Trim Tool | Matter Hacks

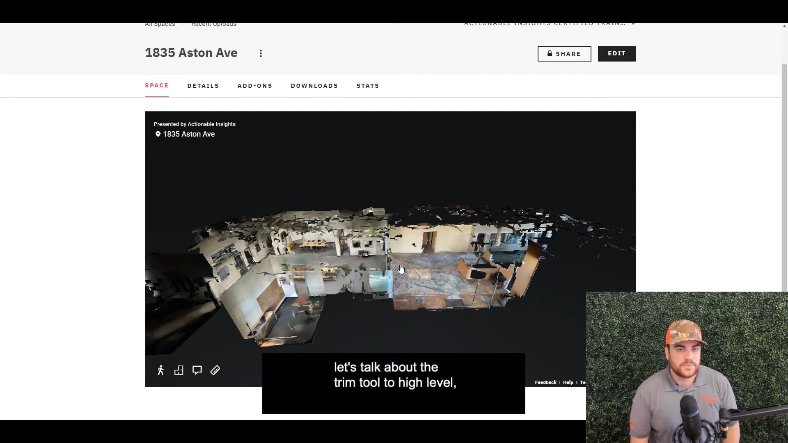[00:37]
tool to high level you can remove portions of the dollhouse and in this case here on my screen you can see
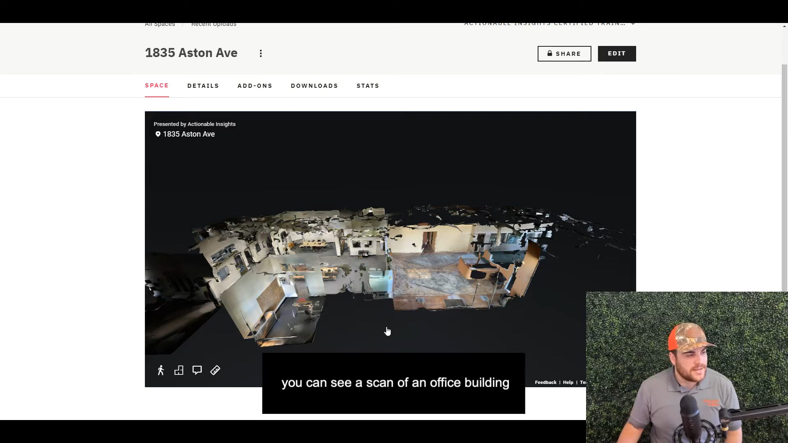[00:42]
a scan of an office building that has a lot of digital artifacting towards the
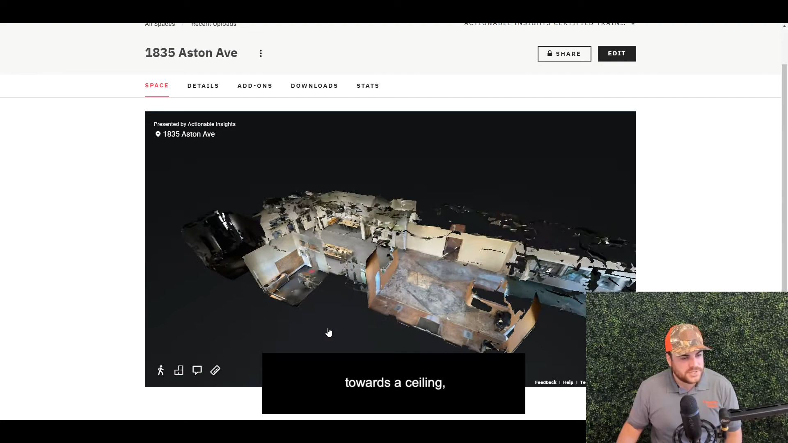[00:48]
ceiling a lot of displaying occurring not a particularly beautiful dollhouse
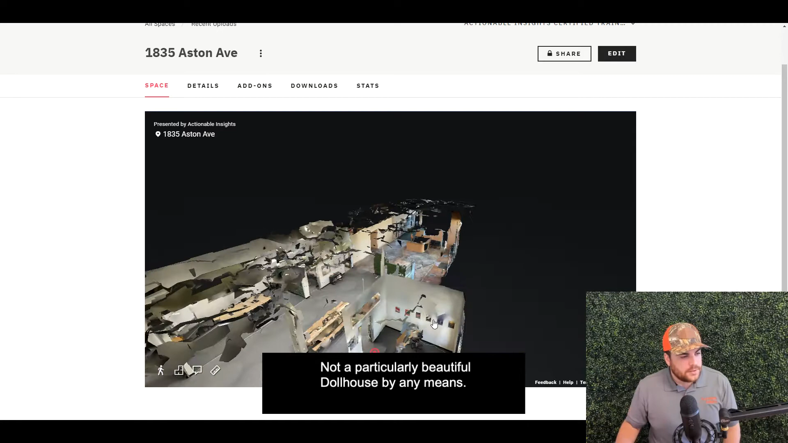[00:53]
by any means so we're going to go in with the trim tool and clean this up a bit now
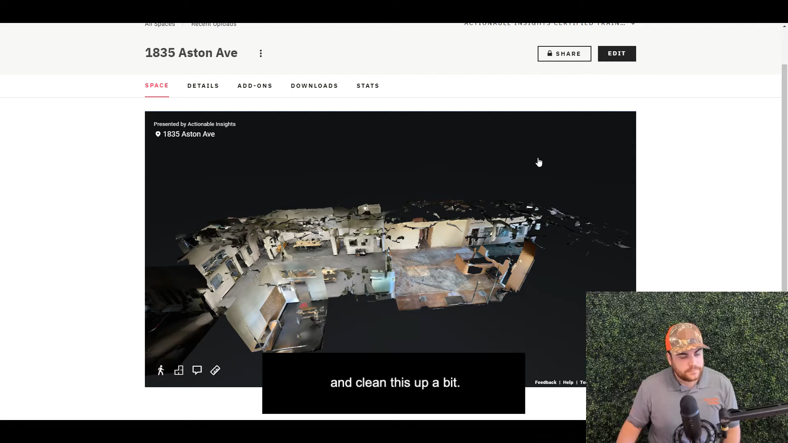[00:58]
the trim tool lives up here in the edit mode similar to the other edit features that
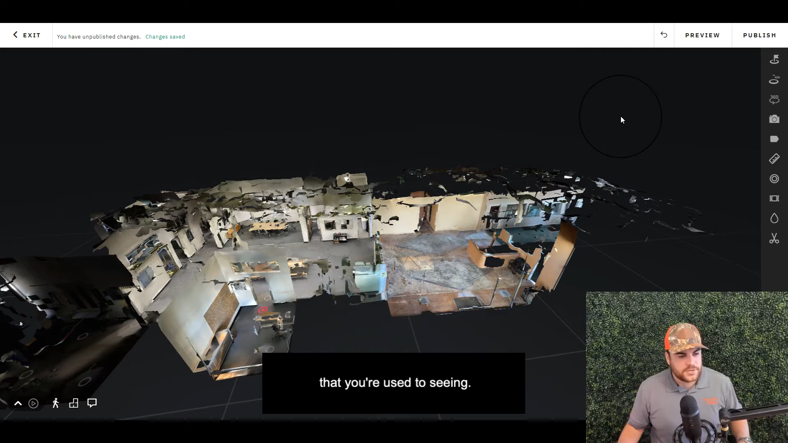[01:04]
you're used to seeing but on the right side of the screen here you're going to see the trim tool familiar
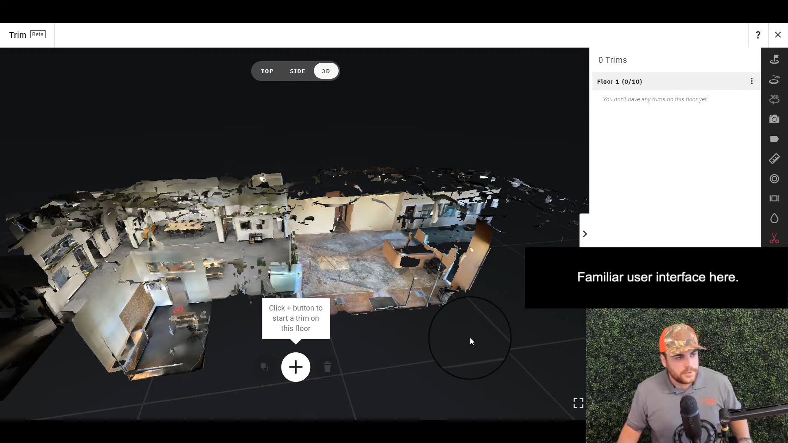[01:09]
user interface here we're going to click the add trim button and you see a red box pop up
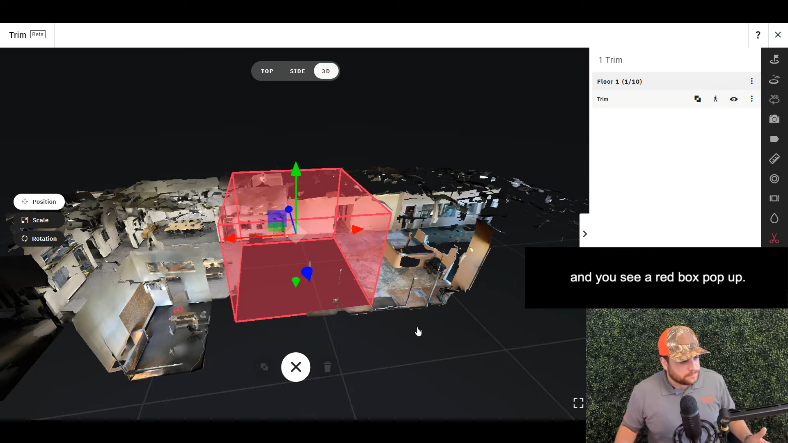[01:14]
now this red box is indicating what is being removed from the dollhouse
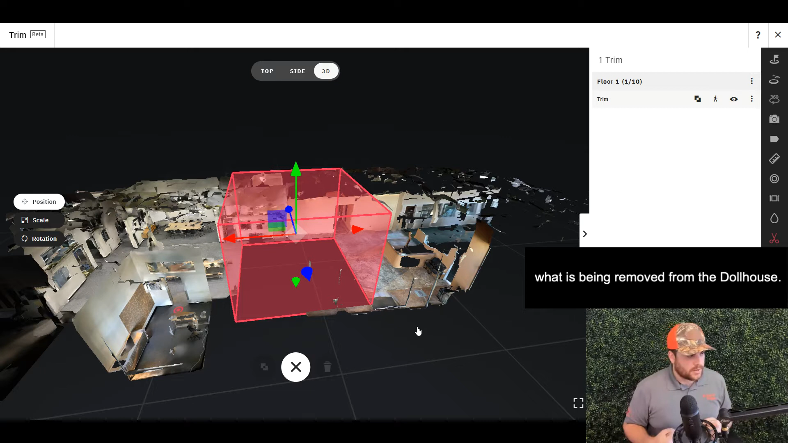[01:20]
and towards the top of the screen actionable likes to teach this method here it's called the top side 3d method this is quick viewing angles for your trim we're going to jump into top view here then on the left side of the screen you're going to see a position scale and rotation buttons that allow you to move around the trim in three-dimensional space in our use case here we're removing
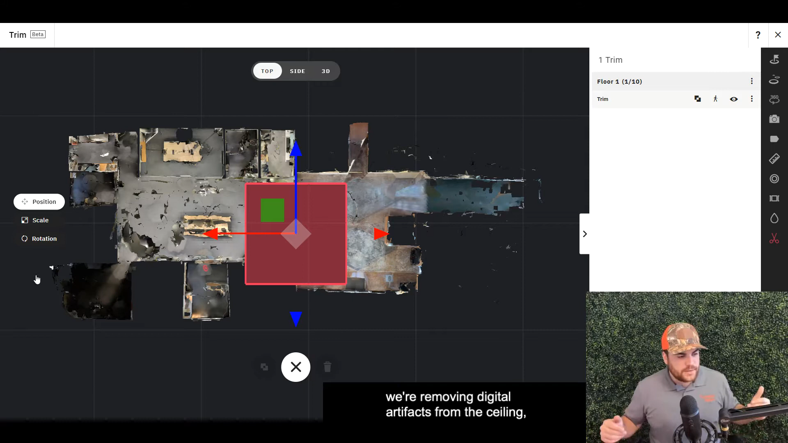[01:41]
digital artifacts from the ceiling so the position isn't critical but a quick overview you can see red and blue indicators as well as a green box this just simply allows you to move
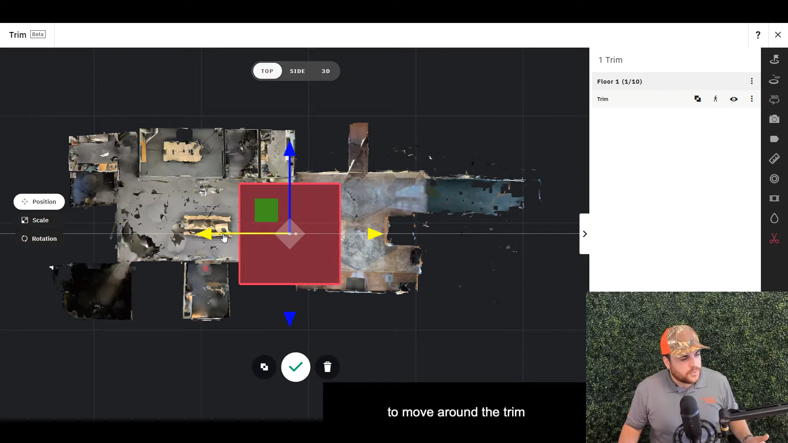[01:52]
around the trim in three-dimensional space right here we're using a 2d grid because we're in the top view so we can move around the trim if needed again we're removing portions of the ceiling so not critical
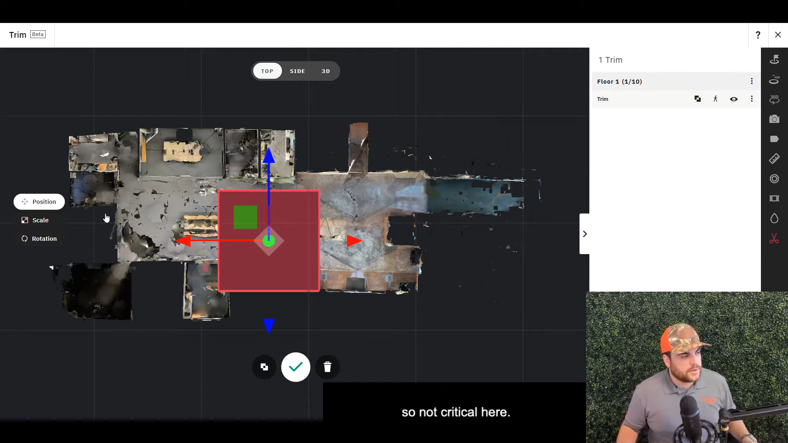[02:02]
here what will be critical is the scale of this trim so let's go ahead and
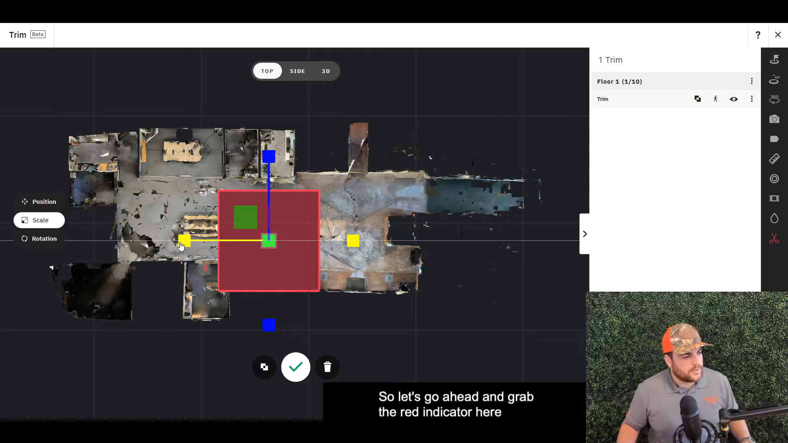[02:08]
grab the rent indicator here and you're going to see it widen out we're going to continue to